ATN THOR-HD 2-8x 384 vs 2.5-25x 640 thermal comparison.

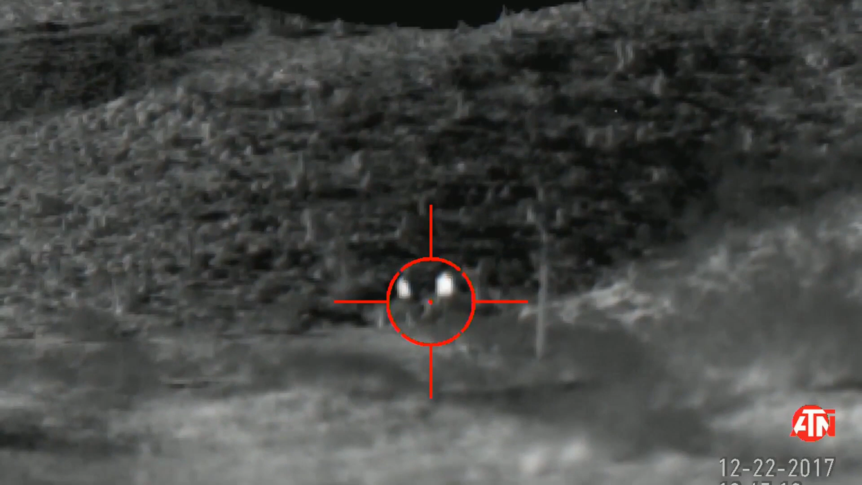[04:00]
All right, this will be the 2 to 8 model. So, we're zoomed all the way out at 2x. We're at 100 yards. And we'll go ahead and zoom in now. And now we're zoomed in all the way at 8 power. So, you can see how the steel is standing out quite a bit more.
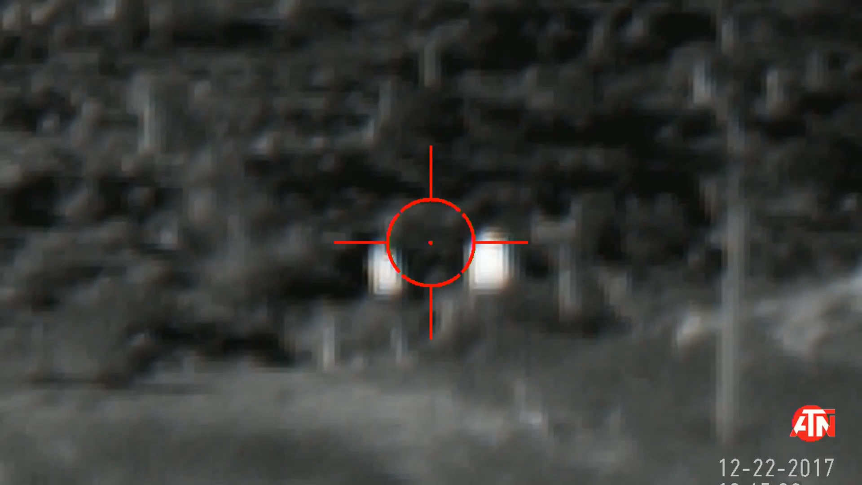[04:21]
All right, let's get the other model. All right, this is the 2.5 to 25. Something to note, even though it says 2.5 to 25, the normal settings gives you 2.5 to 10. You can override that and zoom all the way into 25. But I think the 2.5 to 10 is staying better within the actual resolution capabilities.
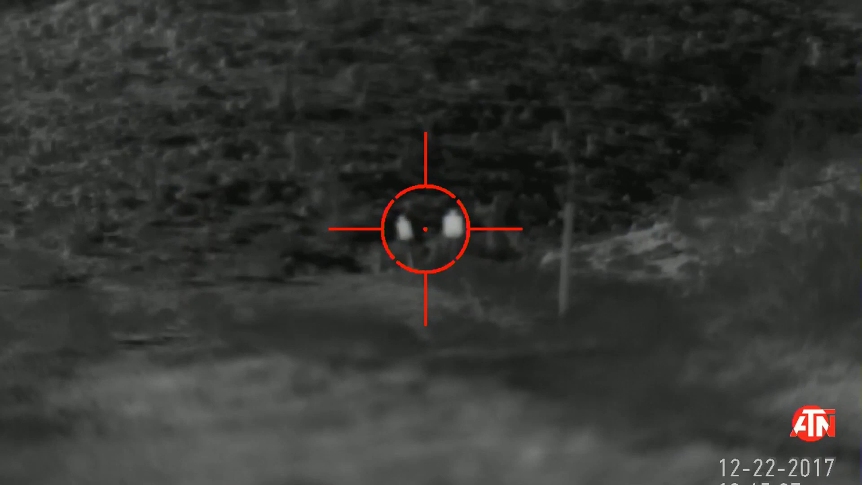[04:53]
But we're at 2.5 power, 100 yards. We'll zoom in.
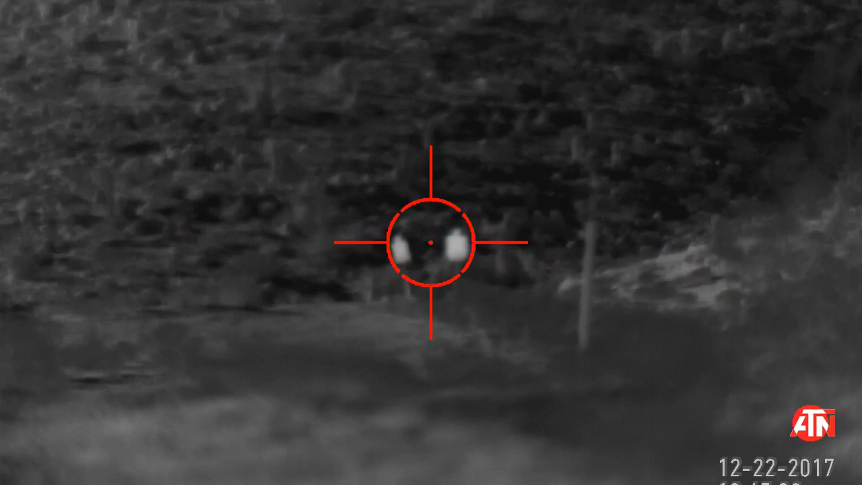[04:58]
And now we're at 10 power. I should note that the steel targets, the one on the right is a full-size IPSC. The one on the left is a reduced size. It's roughly the A and C zone region. So, the head and body.
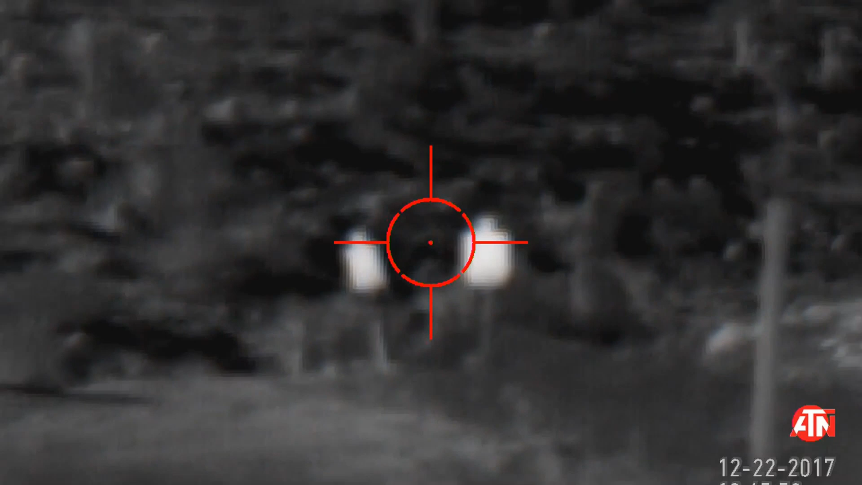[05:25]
All right, let's head to 200. All right, this is a 2 to 8 at 200 yards. I'll go ahead and zoom in.
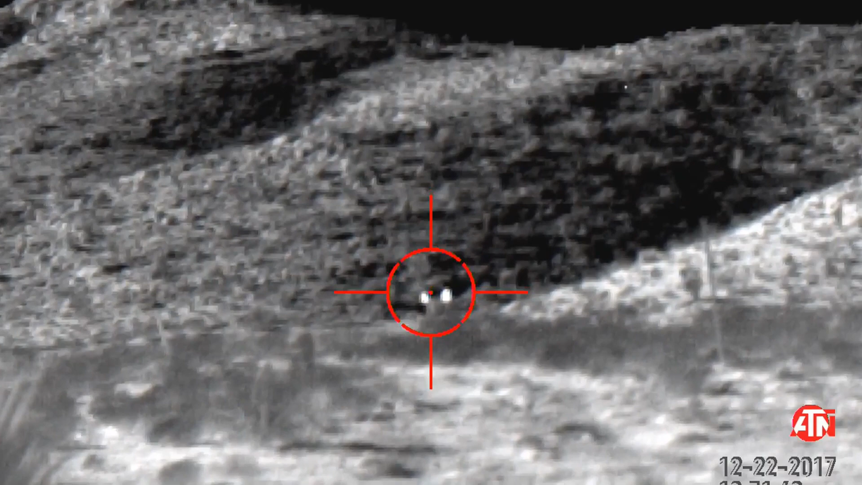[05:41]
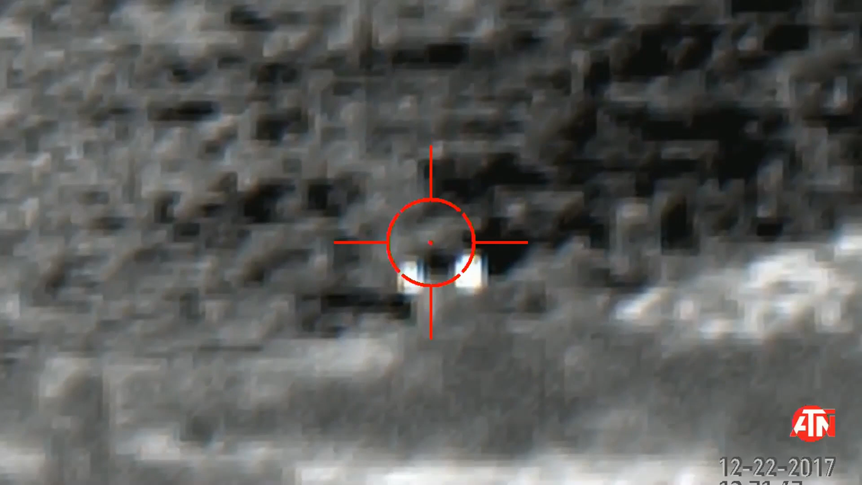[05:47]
And that's at 8 power. Again, reduced size IPSC on the left, full-size on the right.
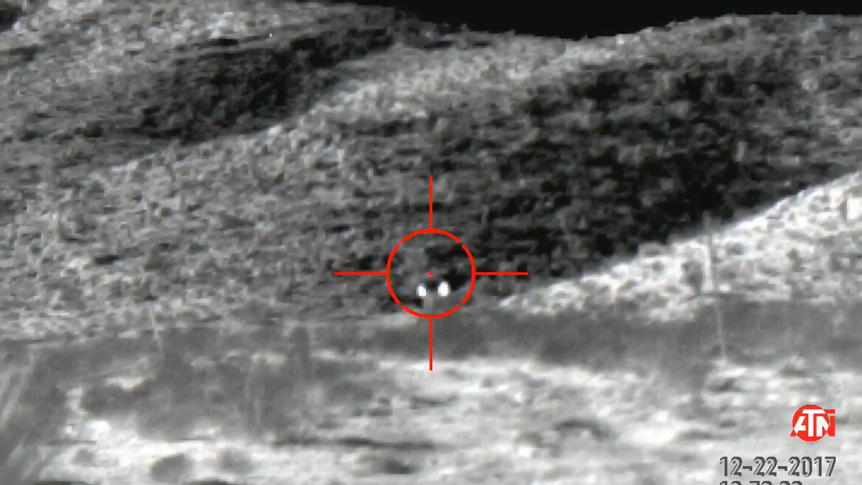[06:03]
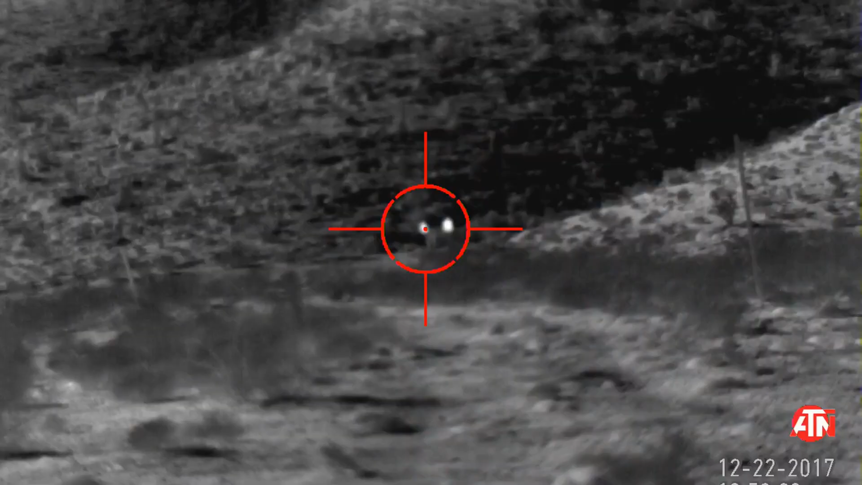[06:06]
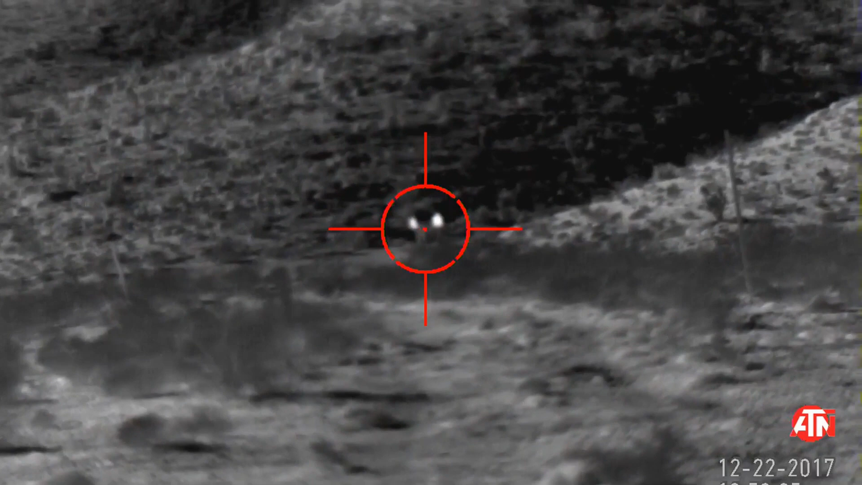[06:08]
All right, this is the 2.5 to 25. All right, let's go ahead and zoom in.
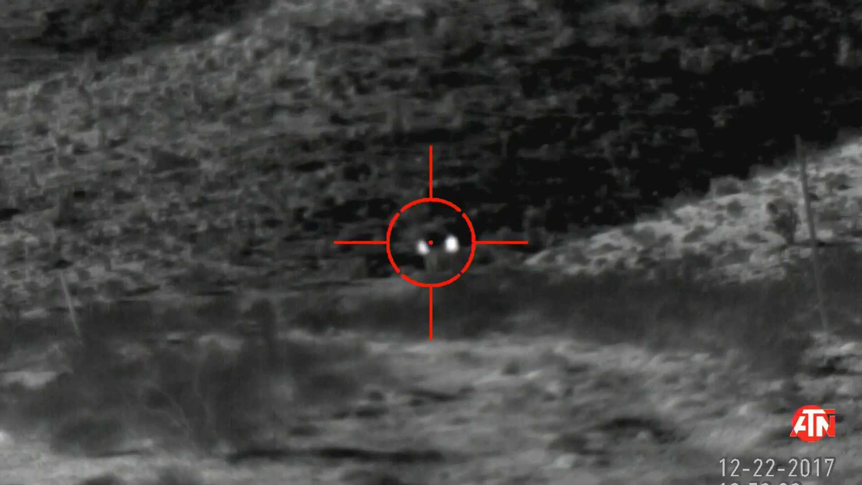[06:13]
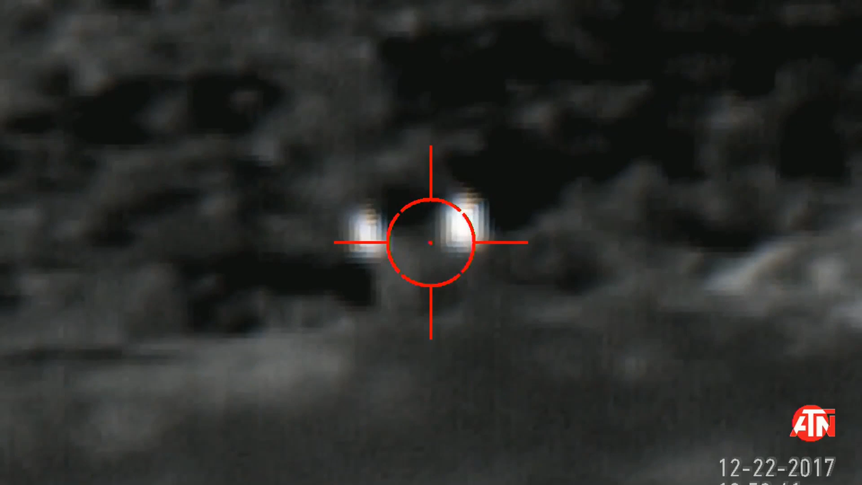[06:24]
Again, this is at 200 yards. All right, we're zoomed in with the 2 to 8. So, we're at 8 power. We're at 200 yards.
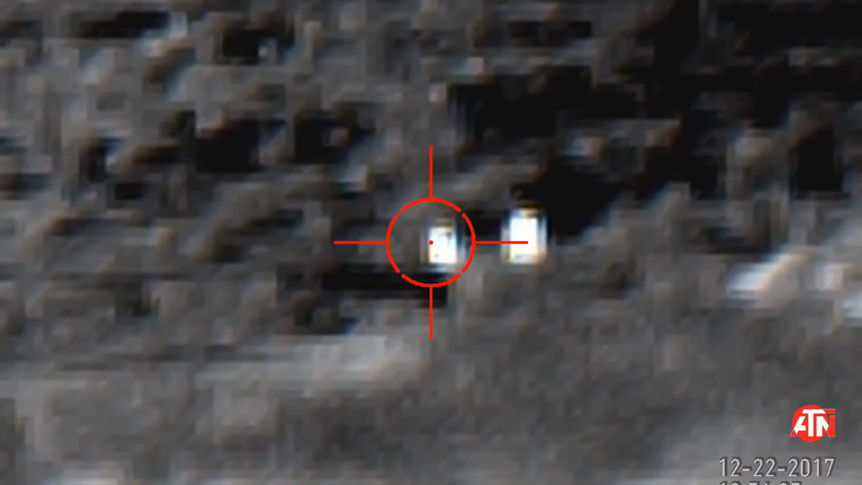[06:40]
And we're going to just take a couple shots. We've entered in our ballistic data into the calculators. So, we'll see if we can get some hits.
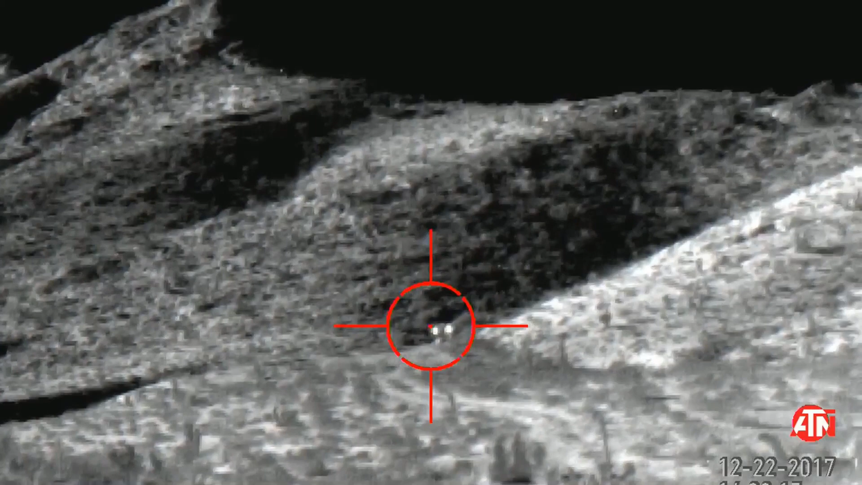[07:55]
Okay, again, this is the 2-8 model, the 384 resolution. And this is 300 yards.
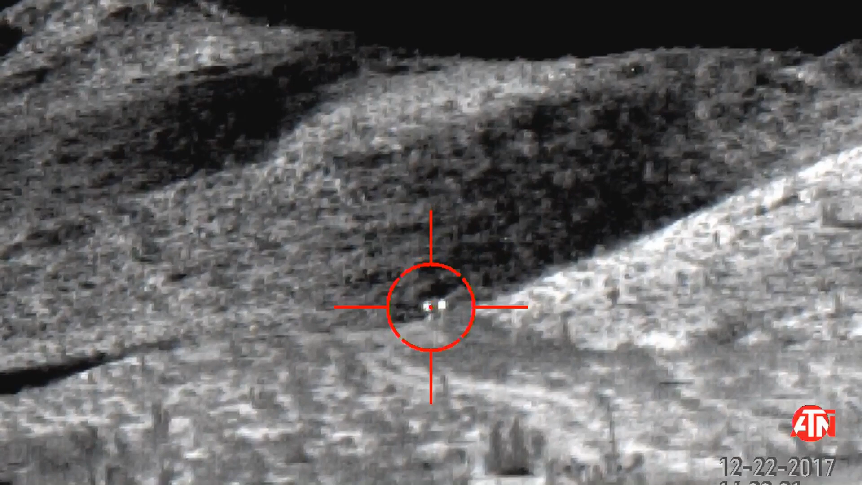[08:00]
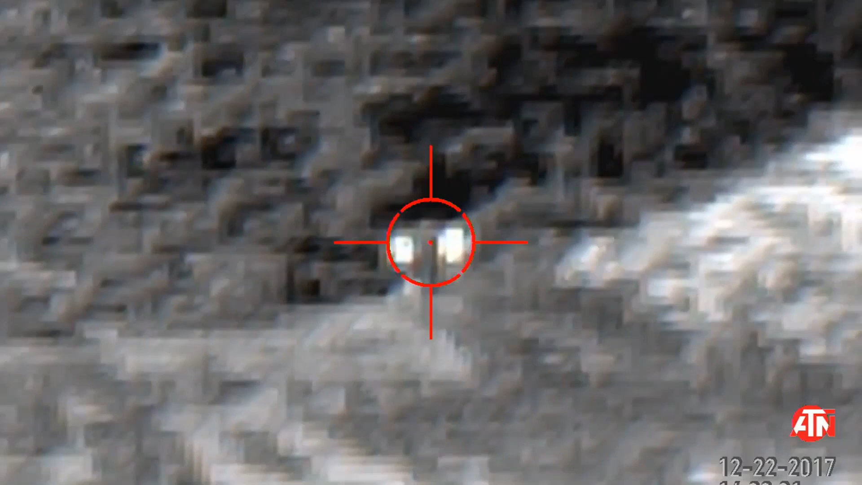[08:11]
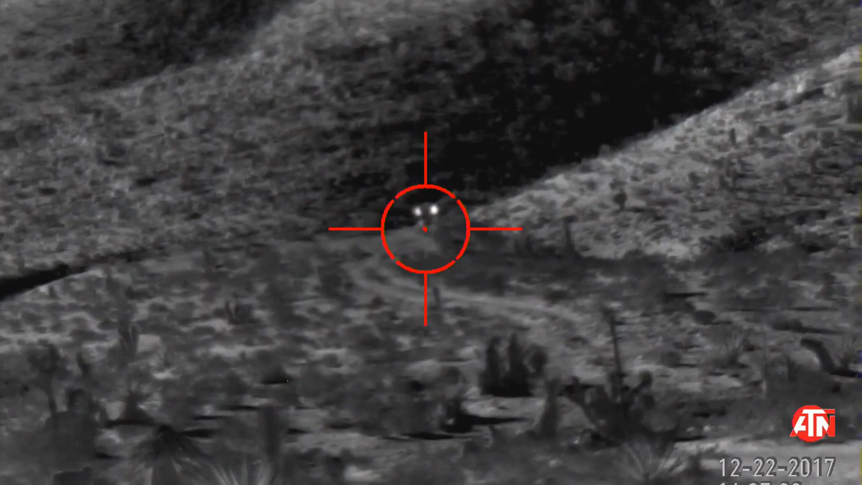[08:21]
All right, and this is the 2.5 to 25. Again, we're only going to 10x.
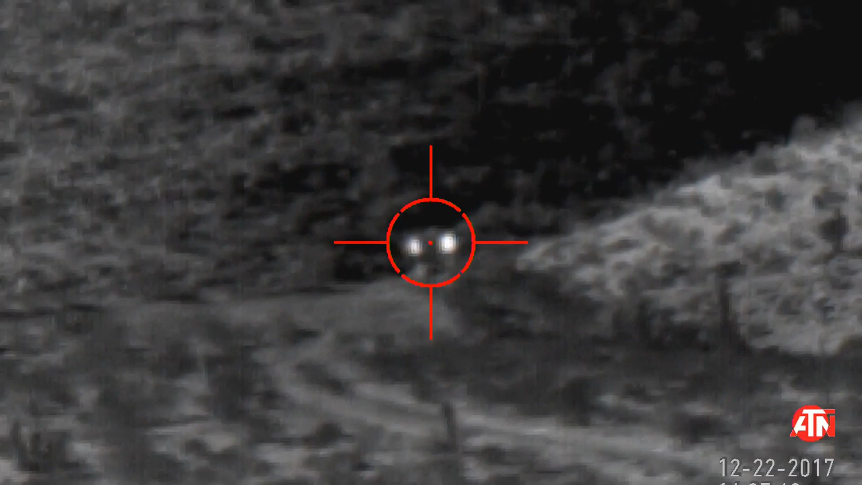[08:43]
And, again, that was at 300 yards.
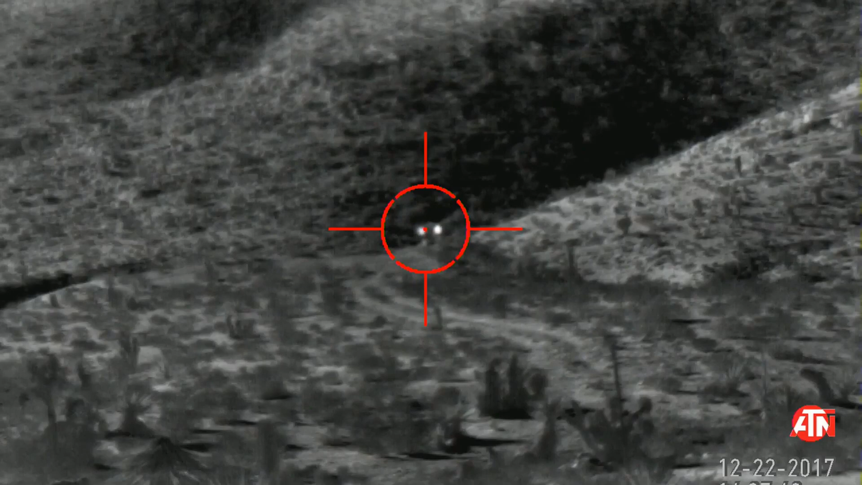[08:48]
All right, we're back at 400 yards. This is the 2-8.
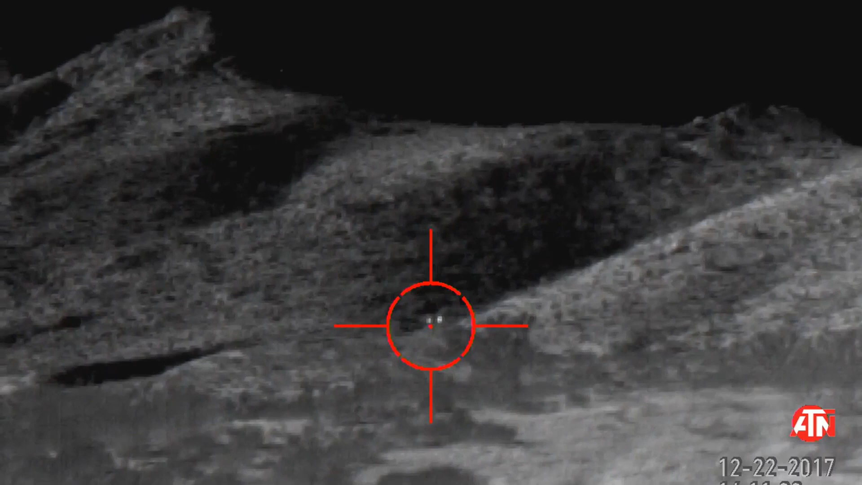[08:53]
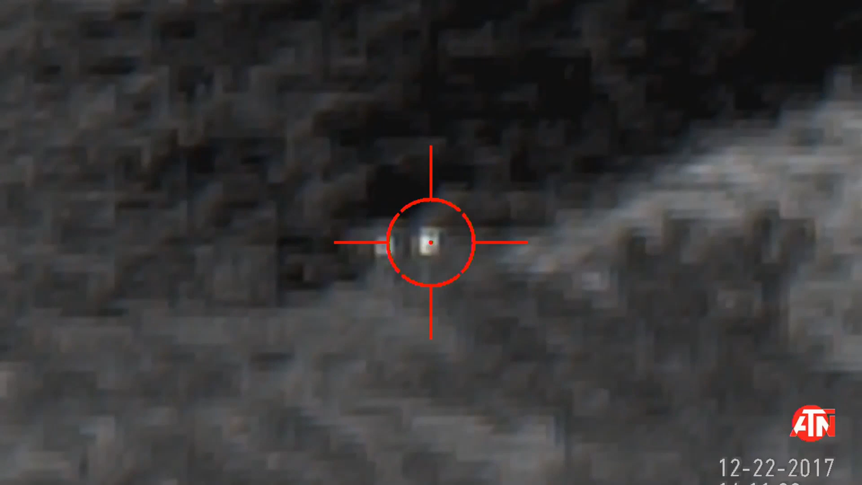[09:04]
As you can see, compared to last time, the steel really stands out in these temperatures.
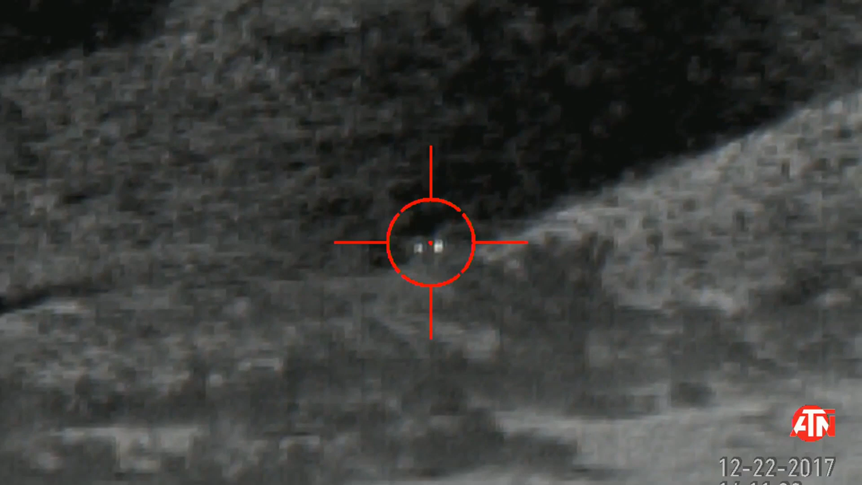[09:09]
And, finally, the 2.5 to 25.
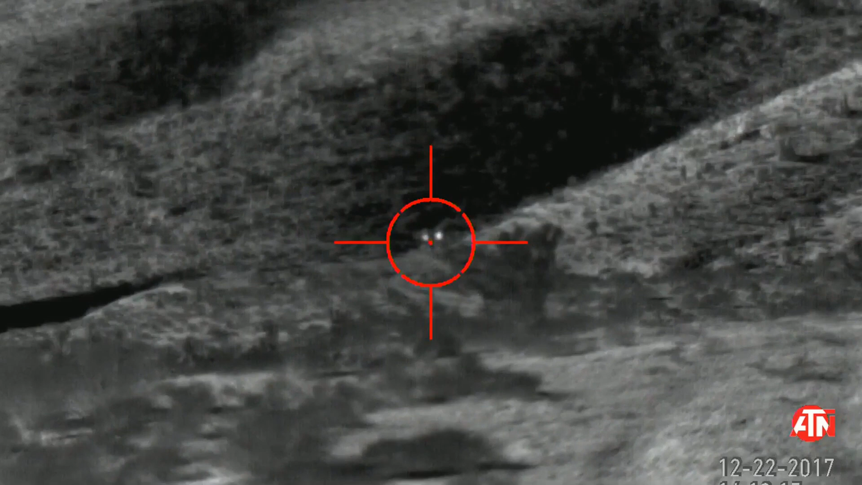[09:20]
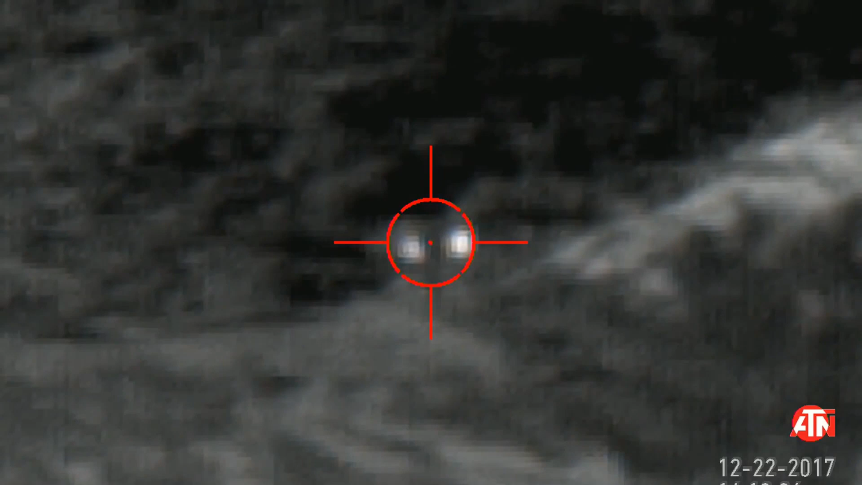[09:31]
And, finally, the 2.5 to 25. All right, so we have to take a little break before we actually start shooting. And, unfortunately, the sun is going down. So, the steel is no longer heated up like it should be. You can still make it out. Those two blotches right there. But, unfortunately, it's not like it was. But, we'll go ahead and just shoot a couple just to see how this, if our ballistic calculator is on.